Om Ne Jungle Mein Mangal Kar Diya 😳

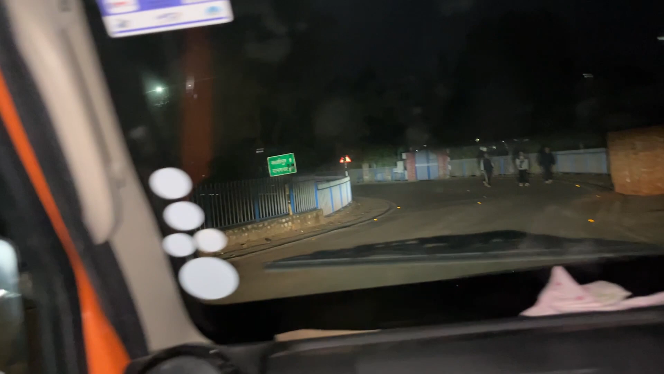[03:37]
फाइनली जो है हम डैम पे पहुंच गए हैं, बैराज रामनगर का।
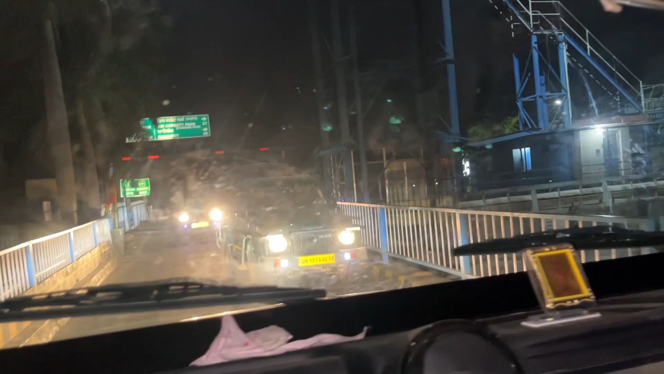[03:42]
ये देखो गाइस, ये जीप आ रही है इधर सफारी के लिए, इन्हीं में हमको भी जाना है।